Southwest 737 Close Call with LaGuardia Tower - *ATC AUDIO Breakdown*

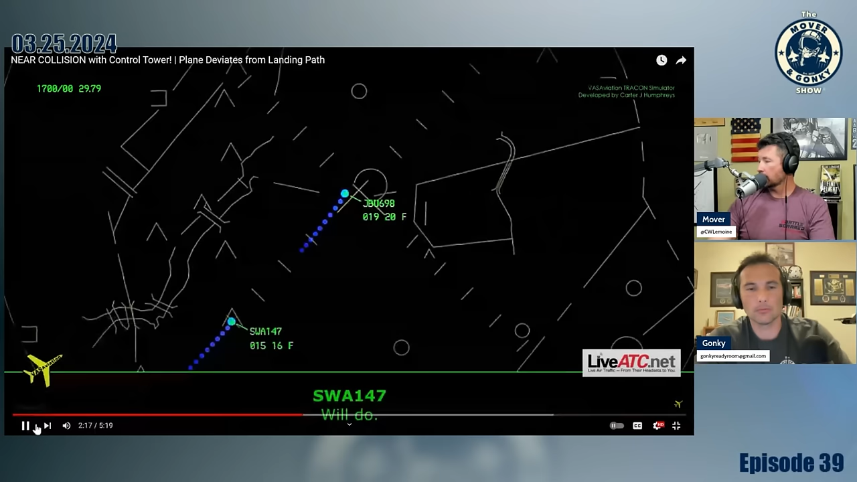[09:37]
different from a wind shear alert this is no kidding somebody experienced it and went around
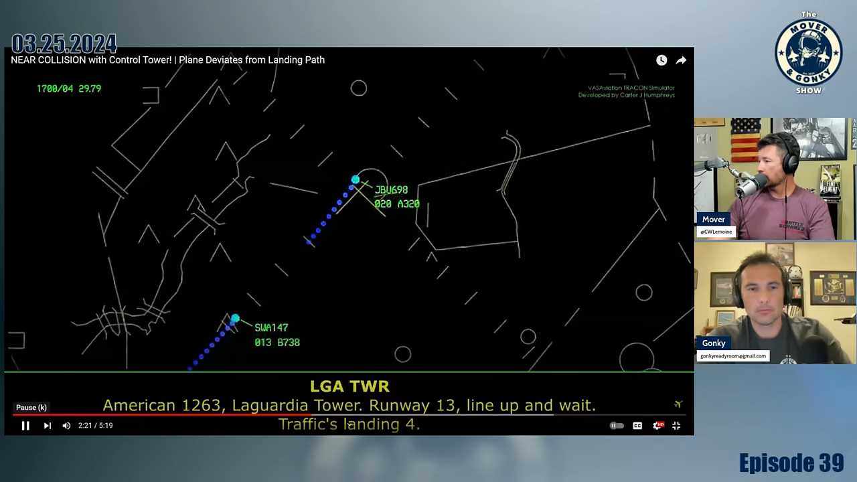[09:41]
all right so here's the issue you can see where he's supposed to be the runway you know you can extend
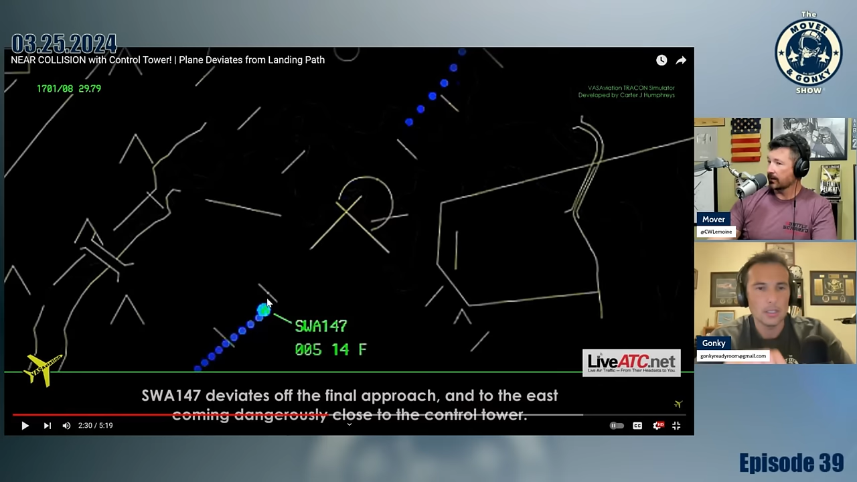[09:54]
that out and they're starting to deviate to the right of course which is where the the terminal's right here they're going to show a picture here in a second all around go around so i'm on the heading climb in stage 2000.
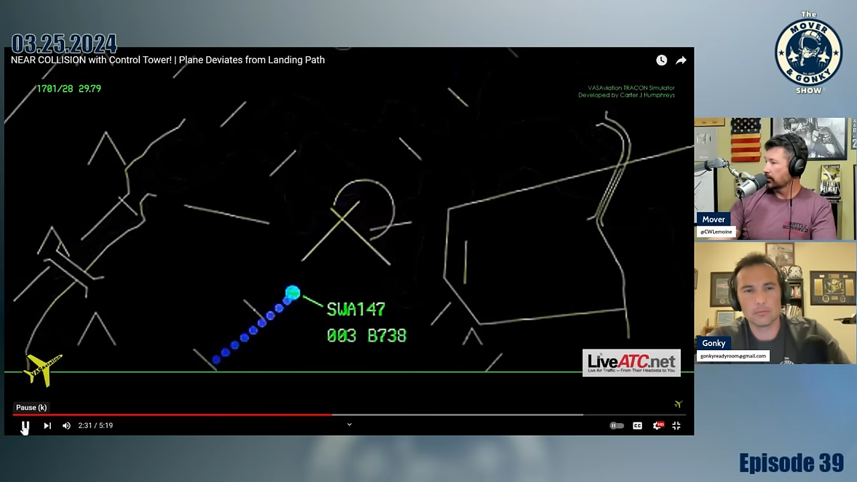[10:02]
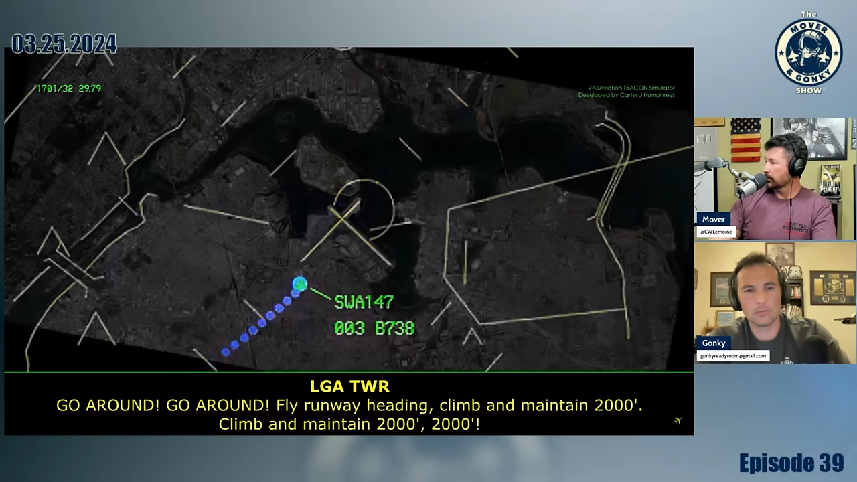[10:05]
climb in stage 2000. 2000. so at the end of the runway
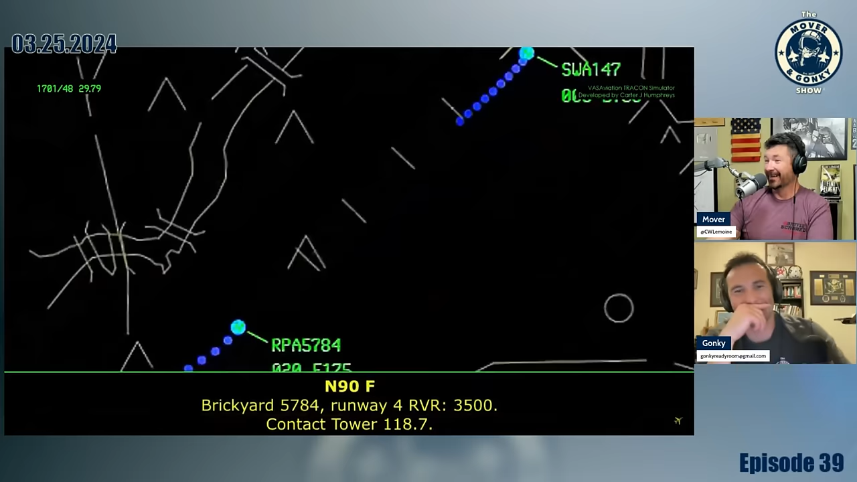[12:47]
okay this is telling the visibility has gone down so maybe they were outside
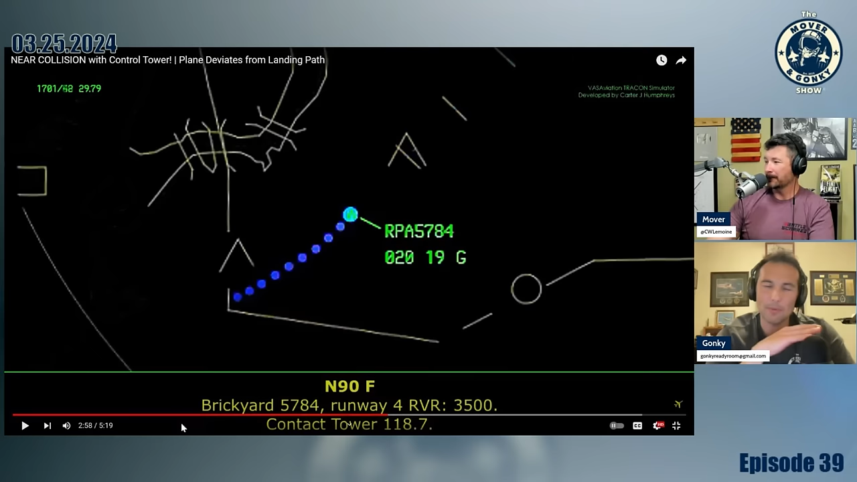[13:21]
mean clearly the weather is is a major contributing factor here yeah 8.7 we're unable that uh we're 4 000 is the best we can do
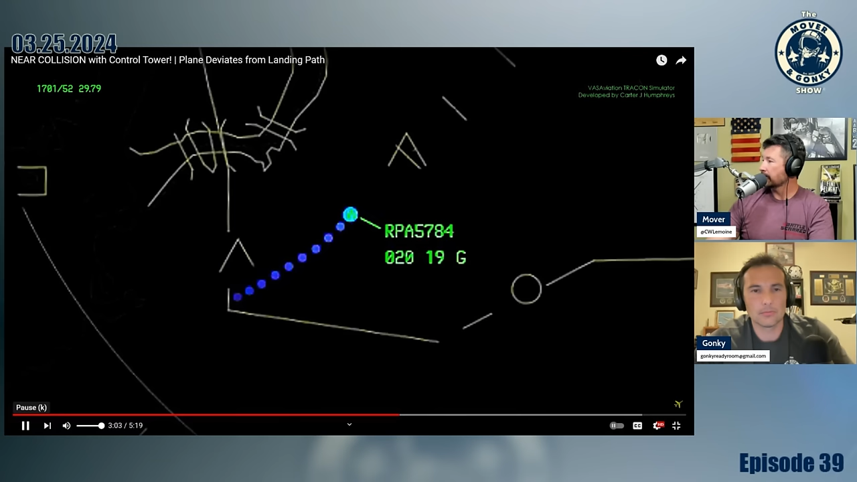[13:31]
784 cancel approach clearance maintain three thousand flower only heading i cancel the approach clearance uh 3 000 runway heading break area 57 84.
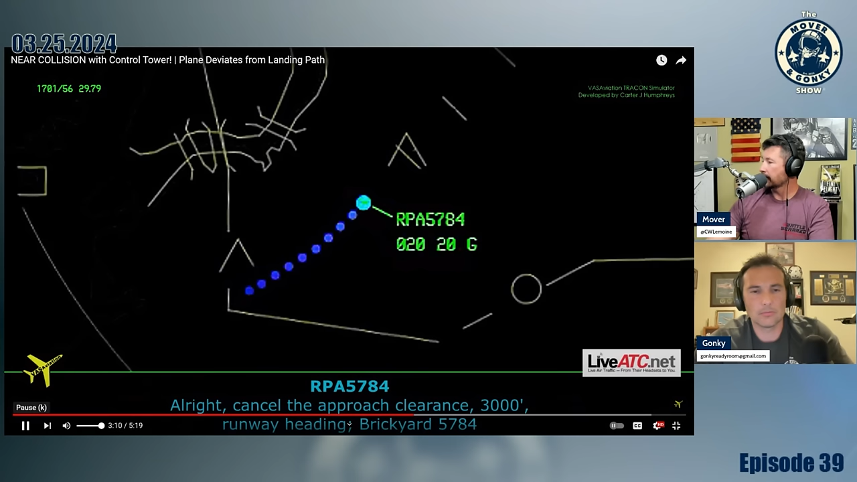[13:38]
south is 147 you with me yep
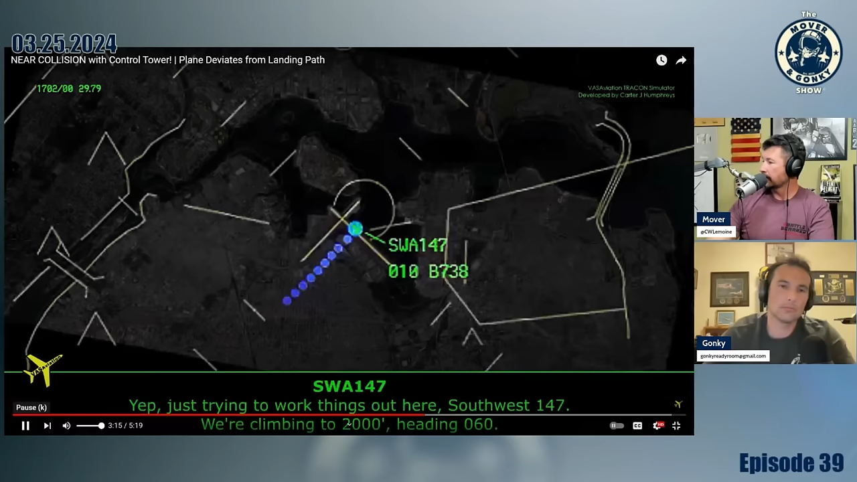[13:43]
just trying to work things out here south of 147 we're climbing at 2000 heading 060.
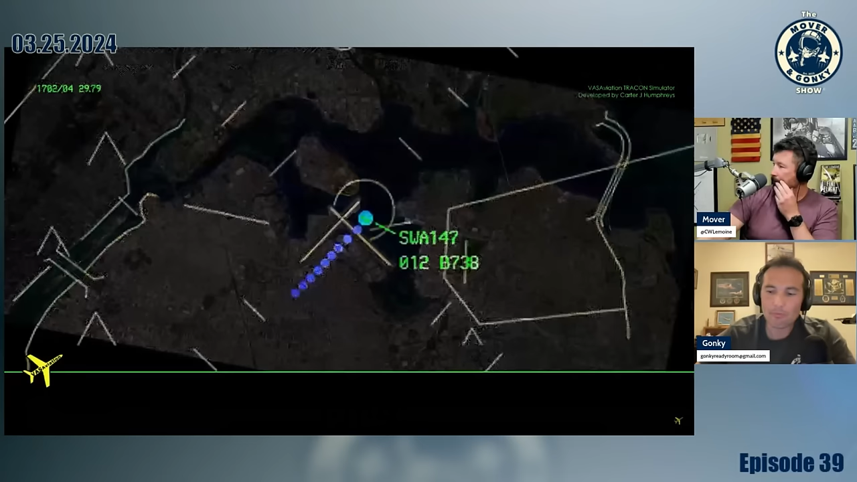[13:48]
break area 5784 climb maintain 4 000 fly runaway or fighting at 040 4 000 040
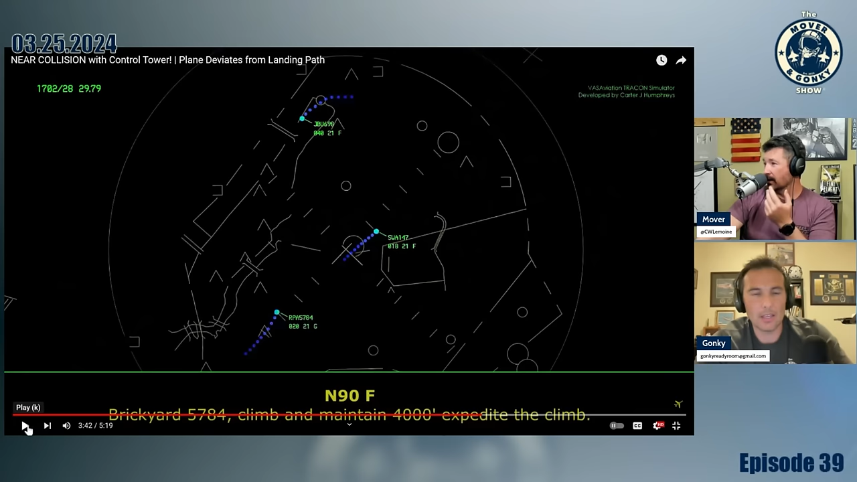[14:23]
ios's are are like the closer you get the more precise it becomes so it's it's for climb maintain four thousand i tried to climb we're climbing for here for here 5784.
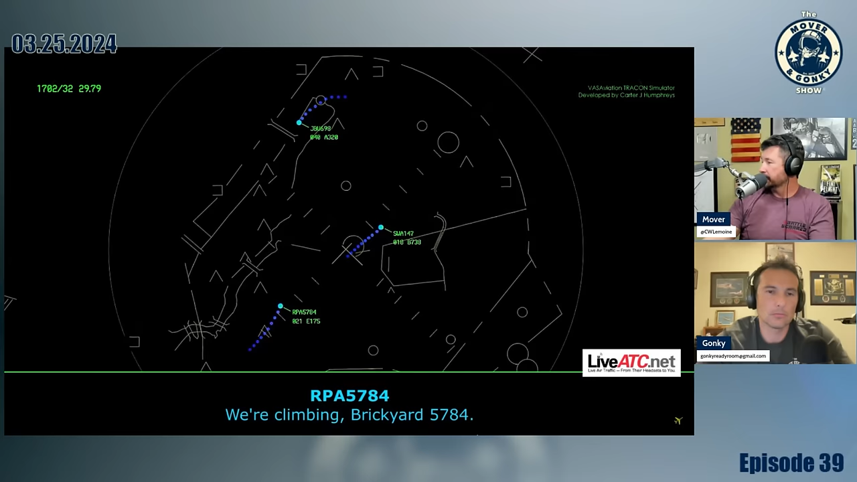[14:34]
okay southwest 147 we're at 2 000 feet heading 060 i'd like to uh continue climbing
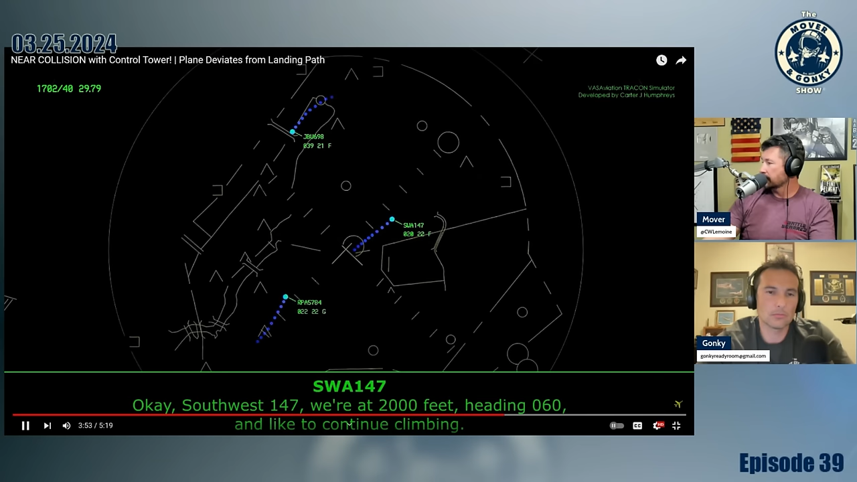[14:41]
yeah just trying to maintain 2 000 and uh giving contact approach 120.8 20.8 and what were the reasons for the two go around that's somebody else that's